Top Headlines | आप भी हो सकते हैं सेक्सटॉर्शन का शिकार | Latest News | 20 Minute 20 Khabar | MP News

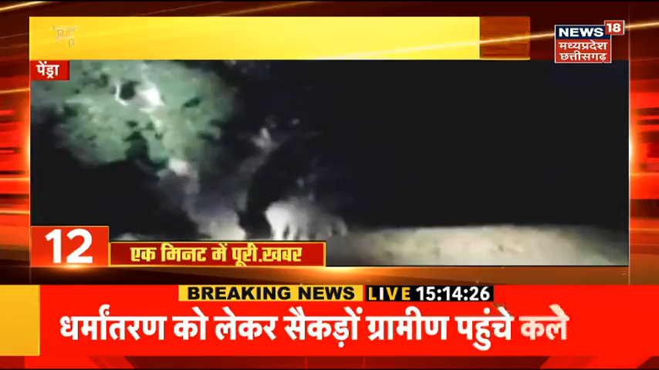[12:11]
अंधेरी रात और सुनसान सड़कों से गुजरते गजराज एक एक हाथी सड़क पार करते हुए नजर आ रहा है।